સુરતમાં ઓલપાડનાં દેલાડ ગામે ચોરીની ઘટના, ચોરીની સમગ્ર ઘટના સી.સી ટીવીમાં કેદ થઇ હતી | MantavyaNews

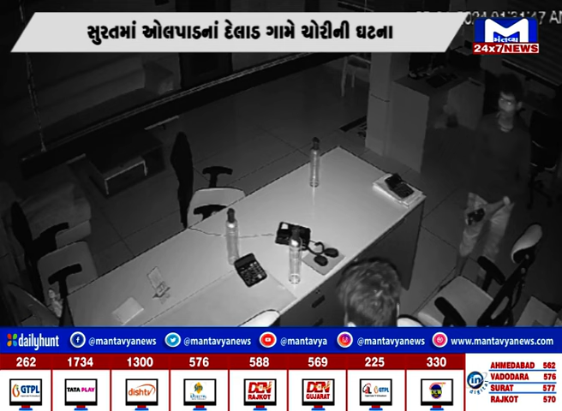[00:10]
सित्तिर लाखना माल मत्ता नी चोरी करे चोर गटना स्थड़े थे फरार धी गया था चोरी नी समगर गटना ससीटीवी कैमेरा मां कैथ थै छे त्यारे ओलपाड पोल से सिसेटीवी फुटेज
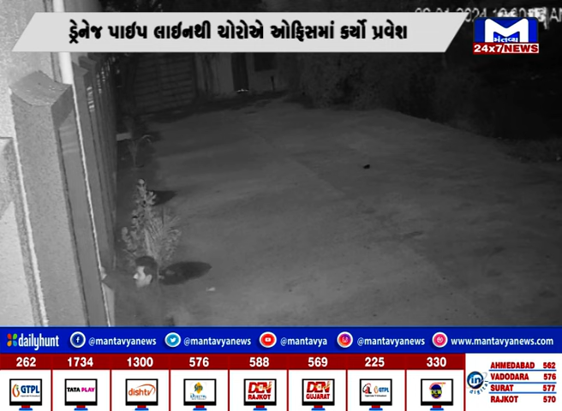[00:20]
ना अधारे बे अजान्या चोर एसम ने धरपकड करी गटना अधी वद दपा साथ धरी चे